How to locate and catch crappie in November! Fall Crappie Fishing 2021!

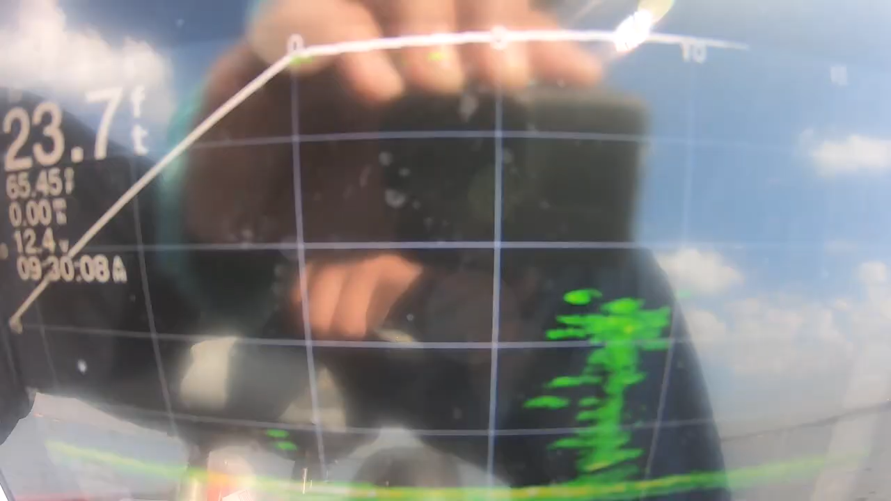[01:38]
On screen: depth 23.7 ft
Look at that little stump with all those crappie on them.
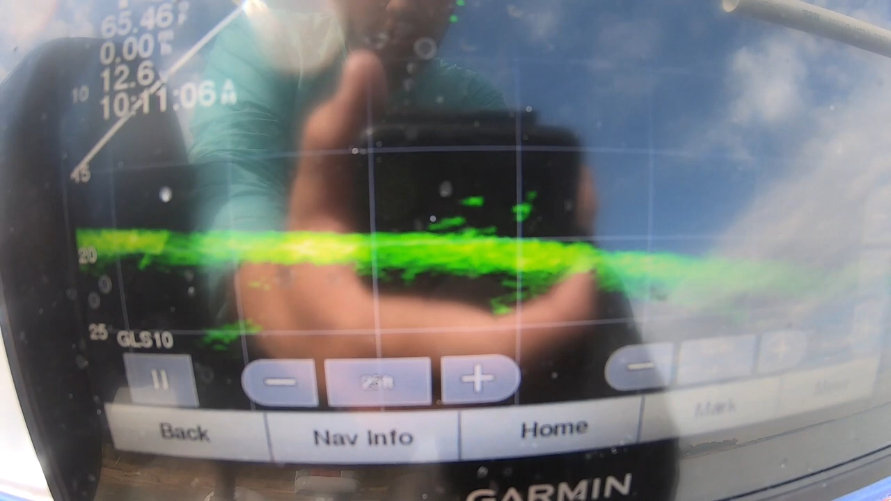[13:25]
That's just another school of crappie just sitting on the bottom like that. It's textbook November. Just sitting there.
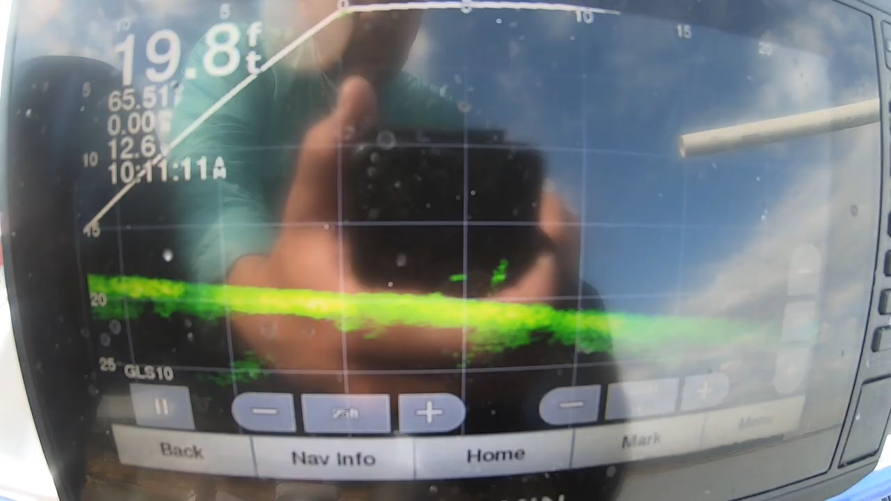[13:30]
On screen: depth 19.8 ft
Let's see if we can catch them.